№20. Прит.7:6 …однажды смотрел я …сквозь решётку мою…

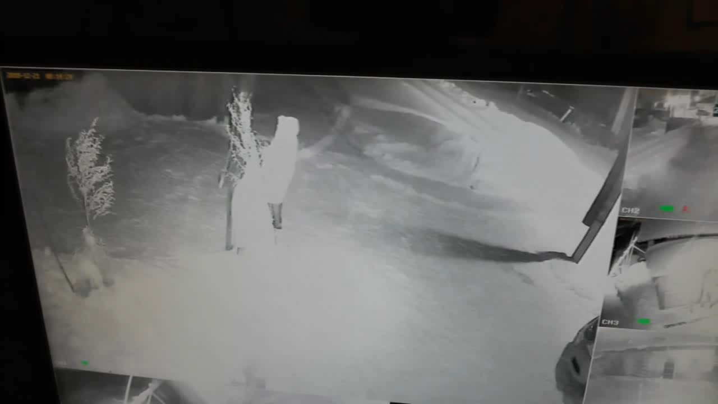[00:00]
Кто-то рано приехал. Так, там, видать, часть машины. Звонок был. Вон Володя побежал открывать. Вот он.
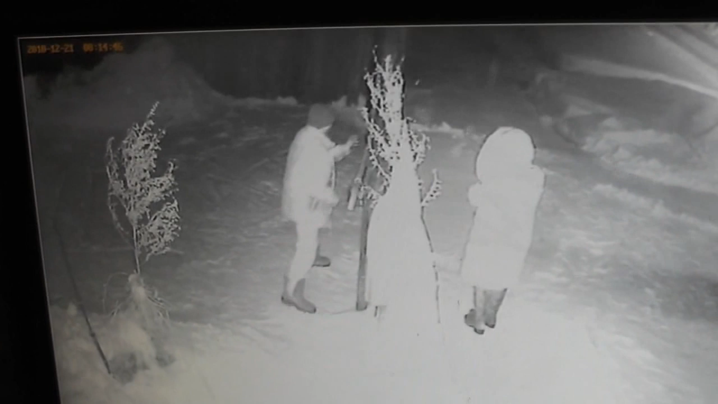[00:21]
Сегодня 21 декабря. Холодно на улице. Сейчас смотрели, как мужики утопили какой-то аппарат, из-под воды доставали. Вон кто приехал.
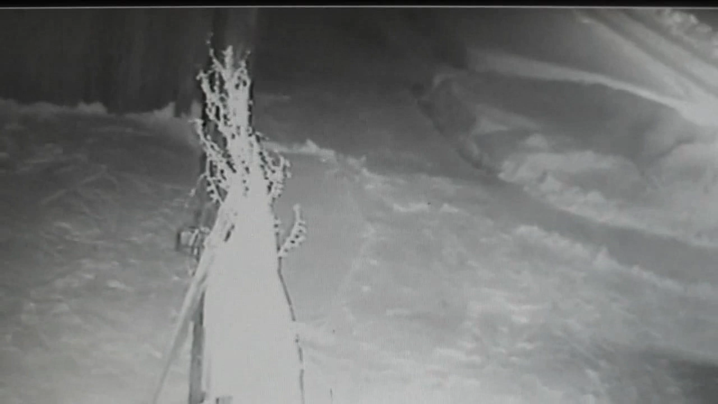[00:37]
Это за Надеждой Васильевной. В город ее повезти.